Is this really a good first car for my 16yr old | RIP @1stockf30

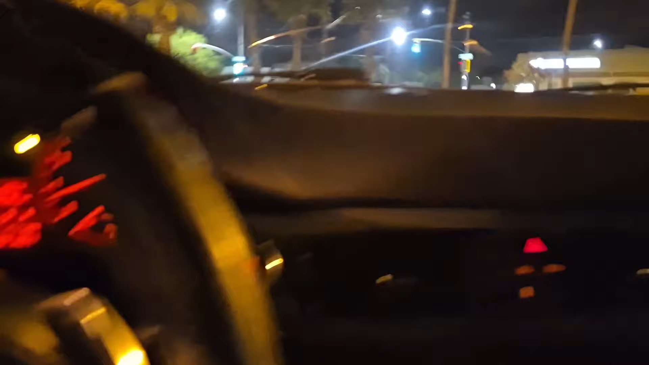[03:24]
let me see and i mean even the headlights got hid headlights like there's bright headlights let's let me show you what they
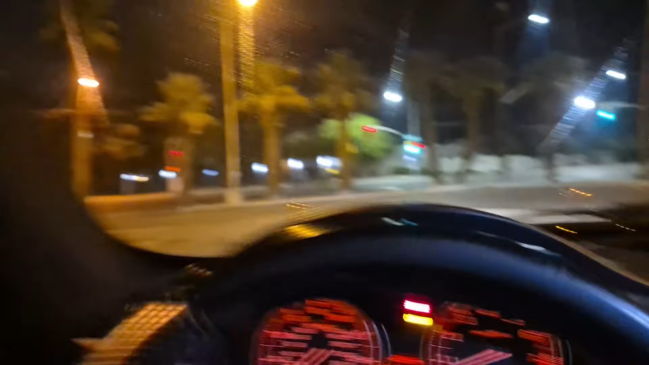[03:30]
look like i'm trying to give you a good rundown oh it even got the the light on the ground up under here okay i see
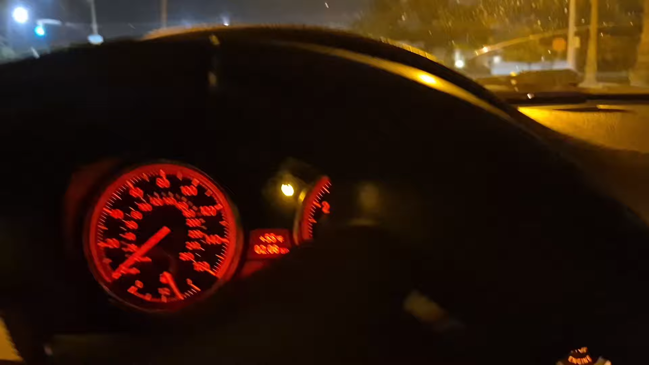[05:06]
and that's like barely going right there
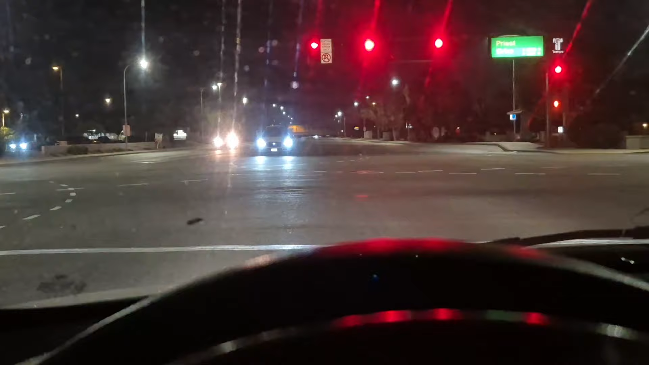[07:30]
let me take this off i think that's a waymo right there across the street from me yeah that's a waymo sitting at the light right there look at that you can tell i can tell i'm a waymos look at it got the little fucking
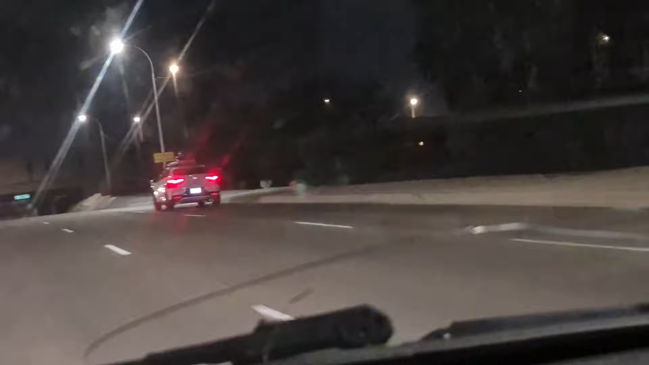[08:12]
at that look at that little baby waymo look at it yeah this thing this is like a little
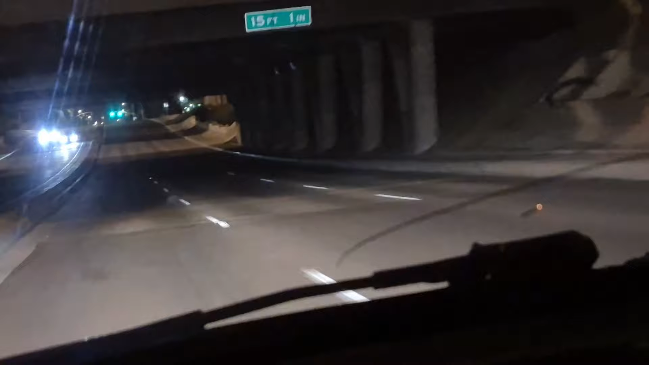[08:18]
race car that that rpm was up around about 5 000 and i was like oh yeah so i got off the gas because this thing was trying to take off i was like man this car is quick bmws are whoo i don't know man but like i said they're they're fun little cars you hit them
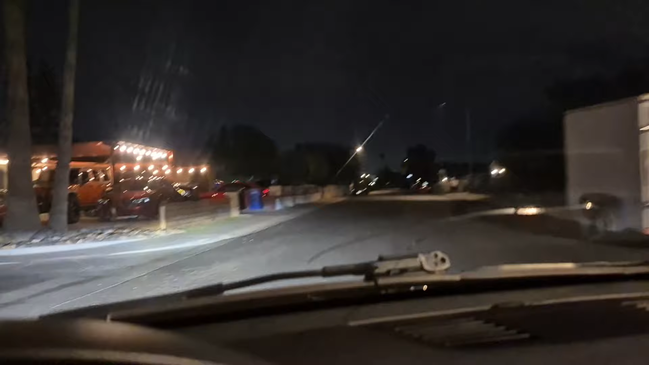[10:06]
look at all these damn cars look at that shit that little i like that little mercedes